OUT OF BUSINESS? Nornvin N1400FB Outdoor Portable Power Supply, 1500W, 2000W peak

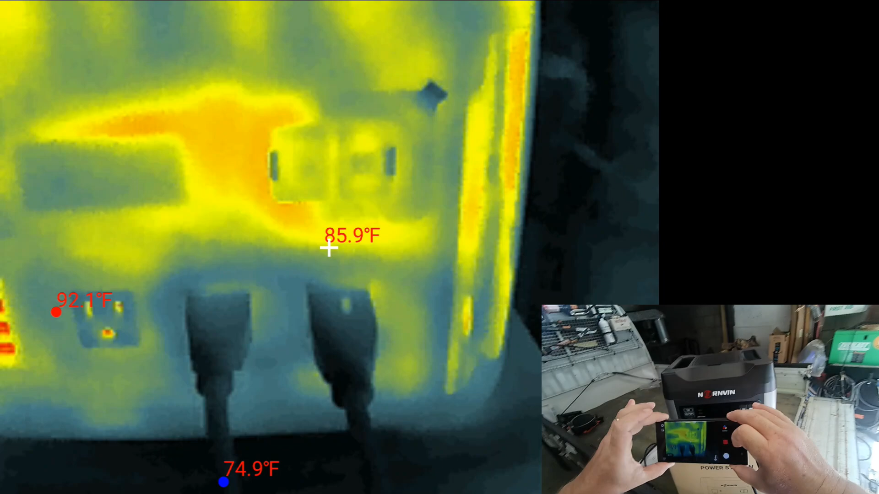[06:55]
On screen: spot 85.9°F
pretty good even where the outlets are isn't heating up
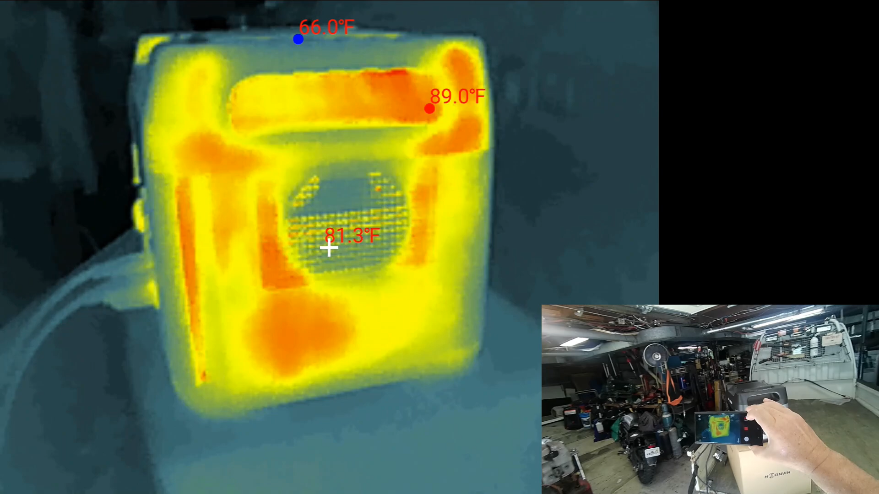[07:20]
On screen: spot 81.3°F, max 89.0°F, min 66.0°F
that's where the fan intake is
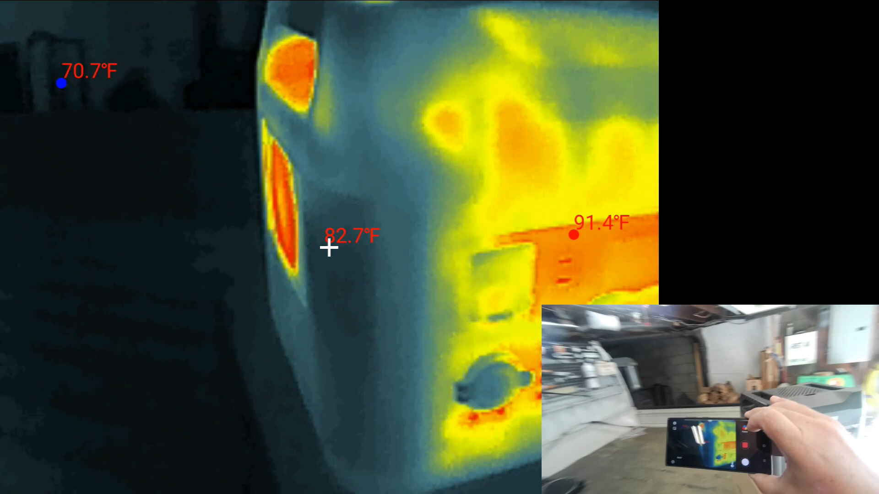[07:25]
On screen: spot 82.7°F
and that's the exhaust
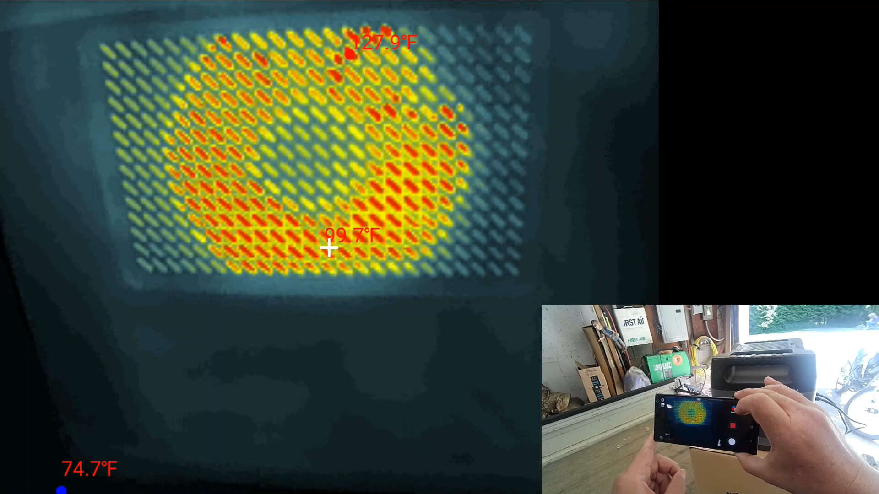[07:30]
On screen: spot 99.7°F
nice it's like just over lukewarm